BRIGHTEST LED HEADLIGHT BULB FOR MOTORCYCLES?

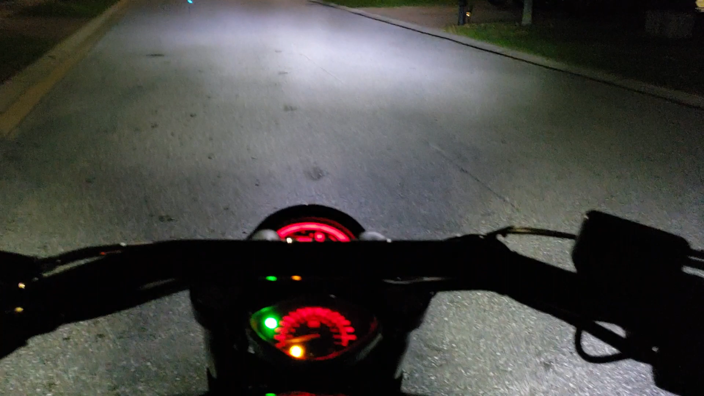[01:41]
right and it's low that's the high yeah all right pay attention right there so right now it's pointing on the street